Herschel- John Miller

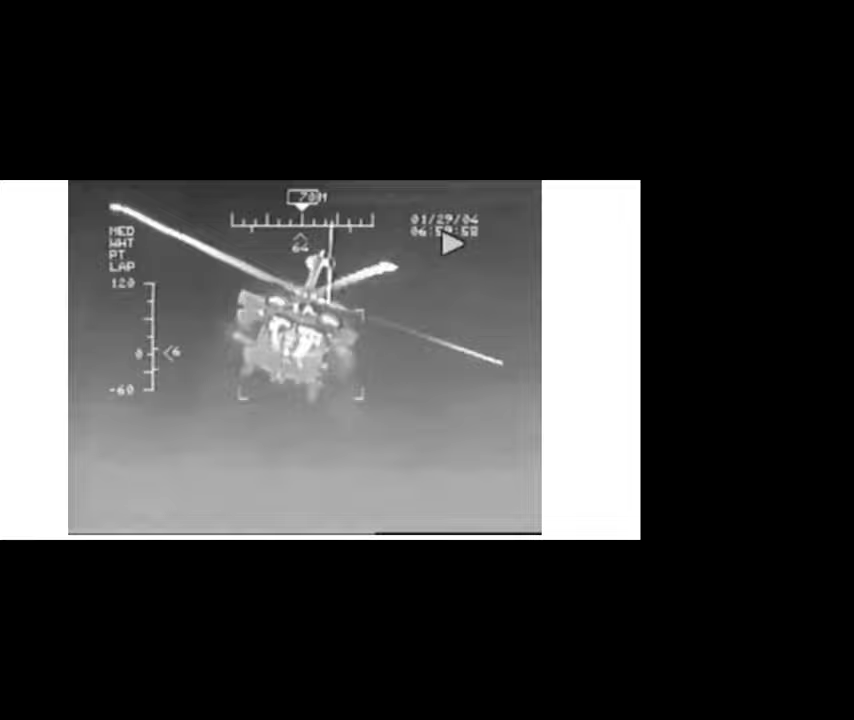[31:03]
an old common module video uh of um of
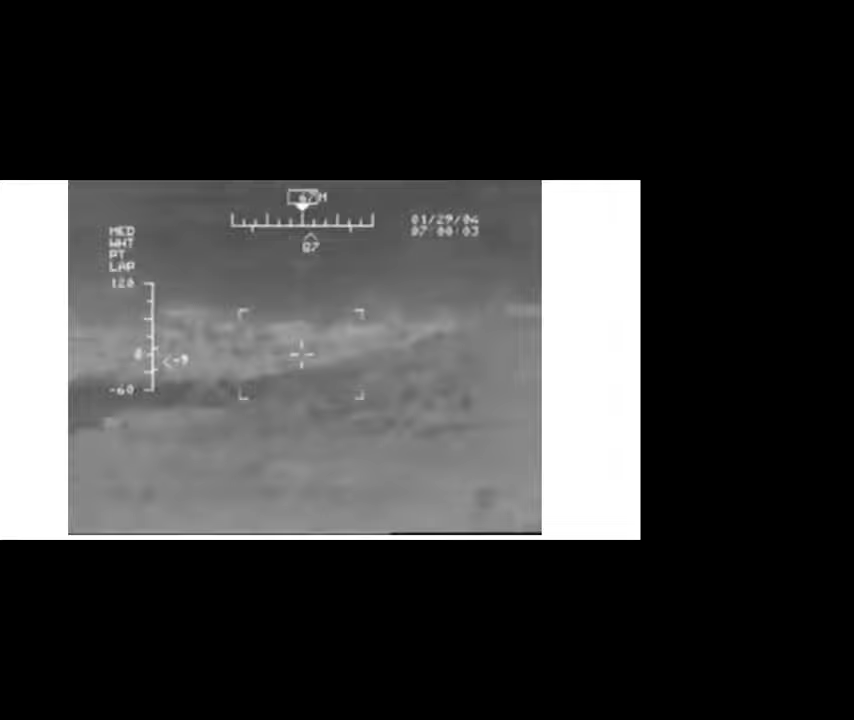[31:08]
some ue helicopters and there uh there's a guy on the ground there who's
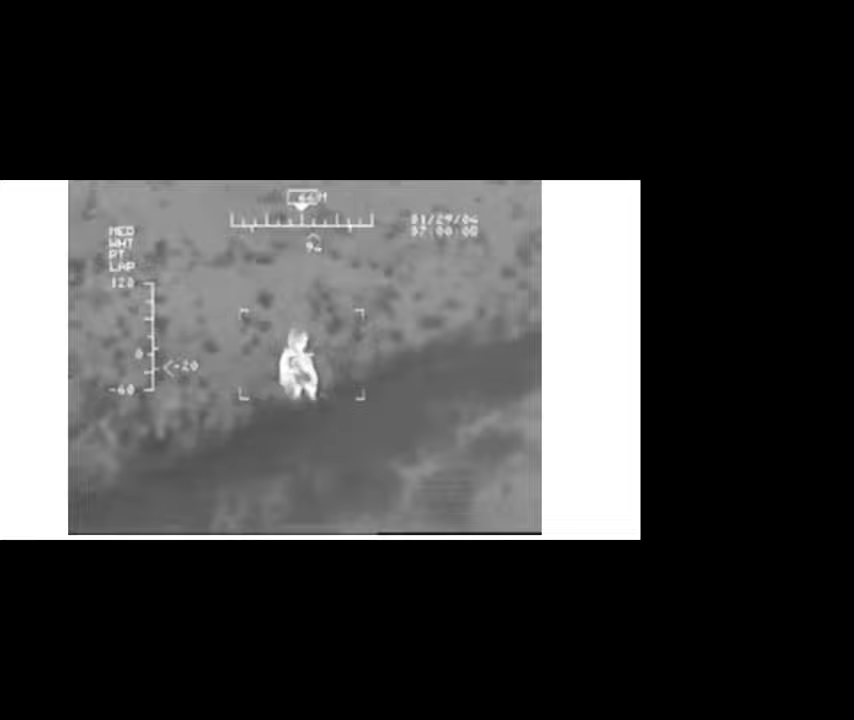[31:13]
a friendly he's obviously in communication with the uh uh with the helicopter and you can see what he's doing
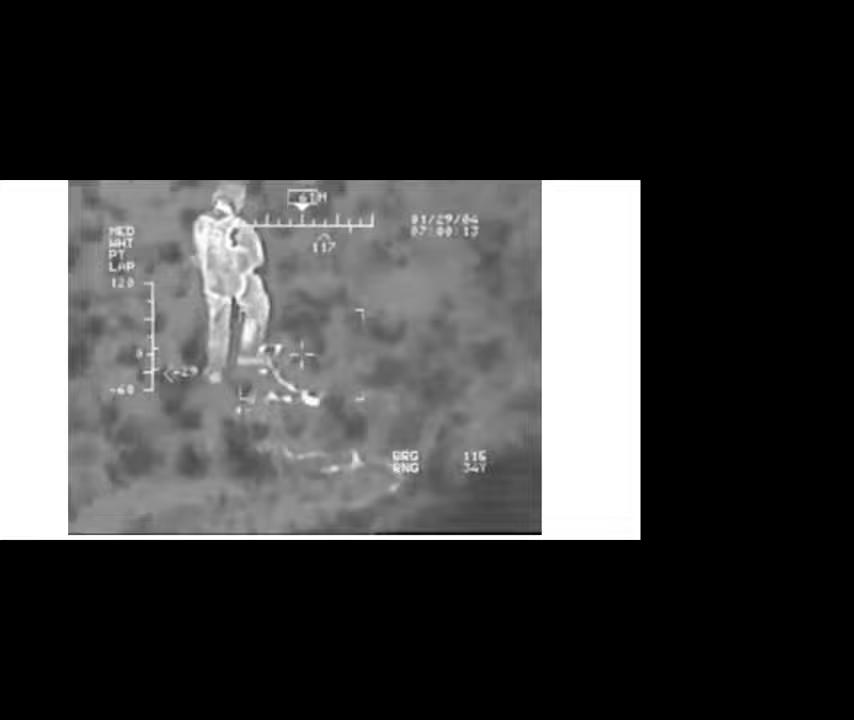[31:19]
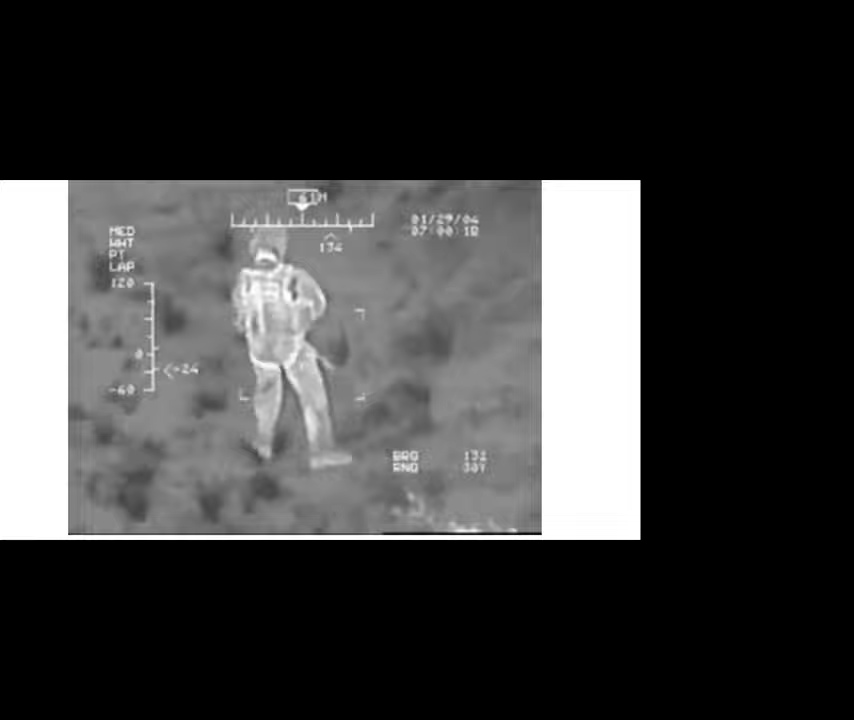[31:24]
he flips off the helicopter and then they must say you know check your fly man check your fly
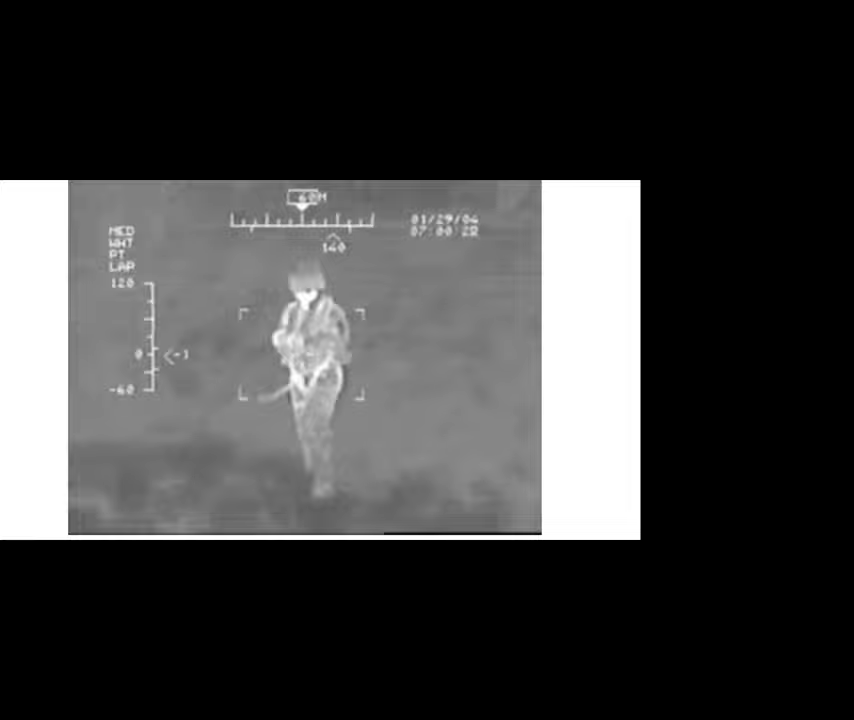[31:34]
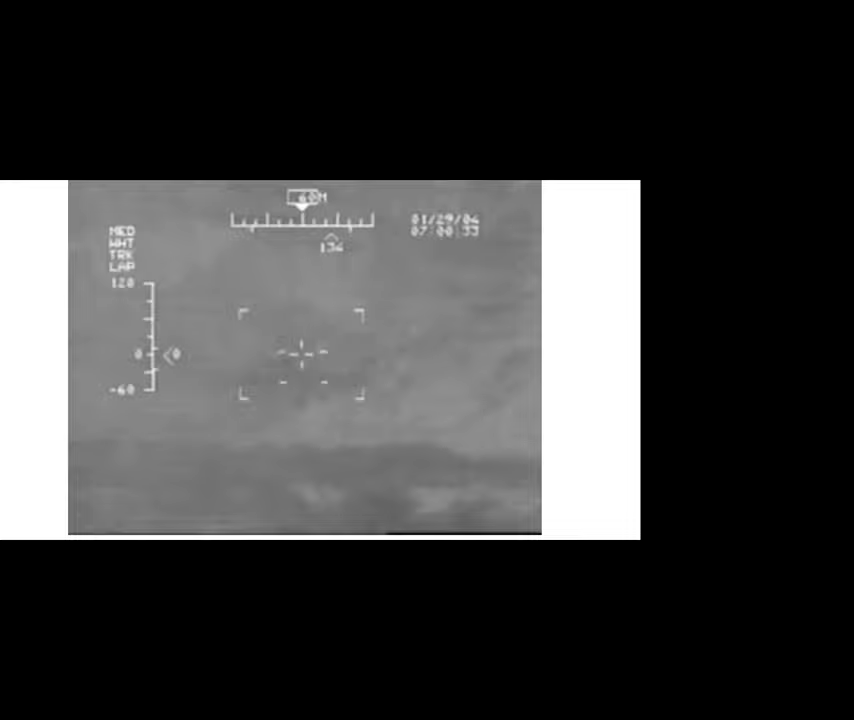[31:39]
and here's another uh military this is a f-18 landing on a carrier and this very thin line kind of that that's the carrier deck so let me play this because
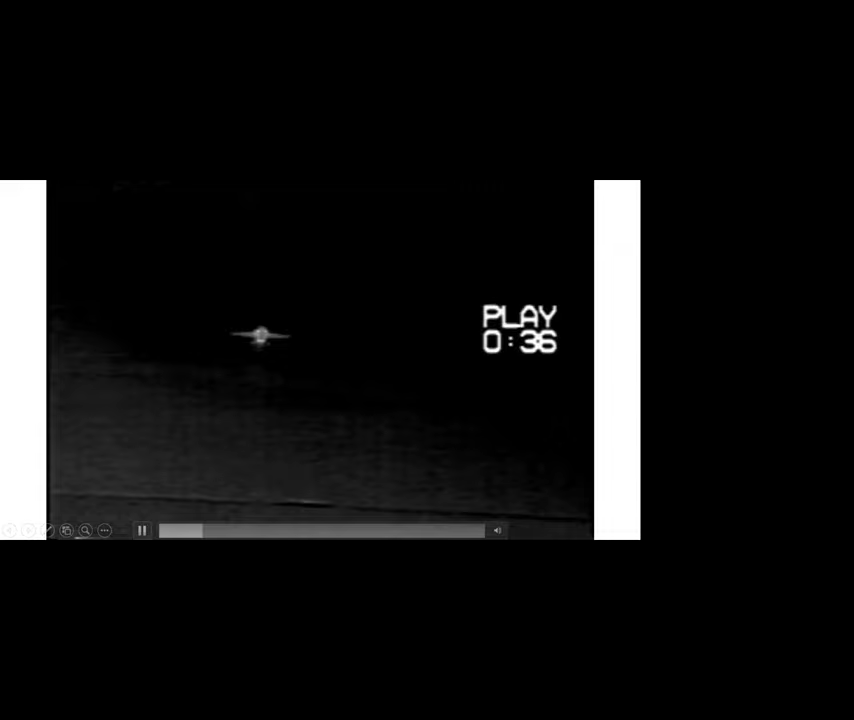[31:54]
it's kind of interesting we'll play it once and then twice so there's an
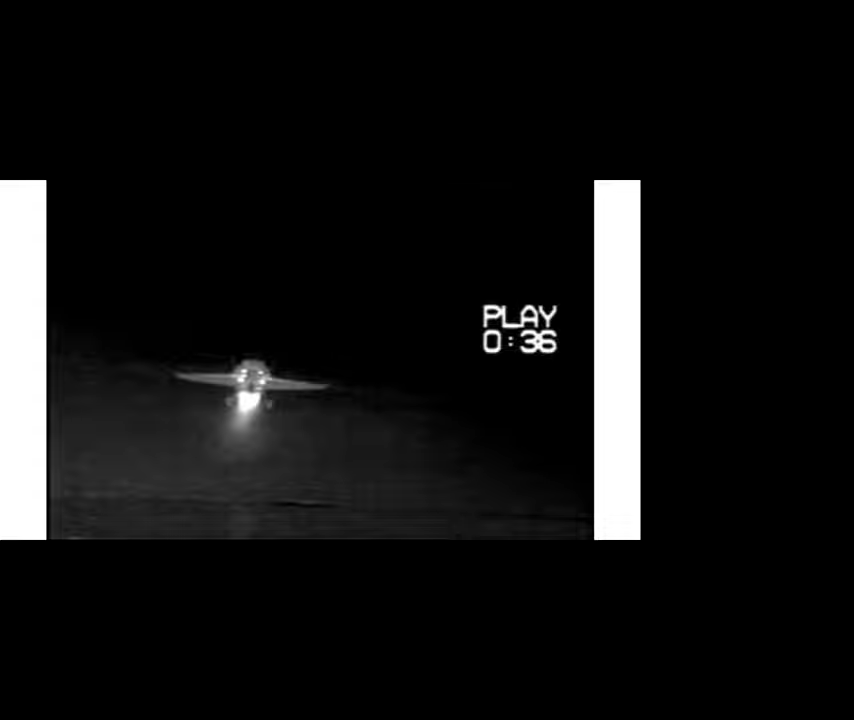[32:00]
f-18 and when it landed properly it rolled right over the infrared sensor so um look at its wheels its
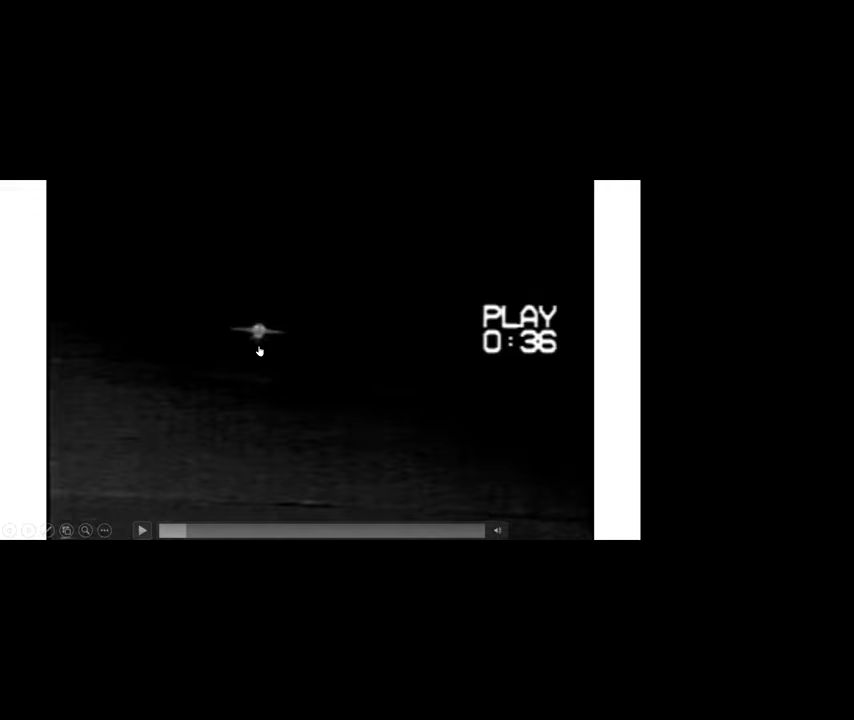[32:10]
tires are all cold it's been up you know at high altitude it's been cold they're deployed watch when it hits the deck the tires instantly turn white hot they become so hot from the weight of the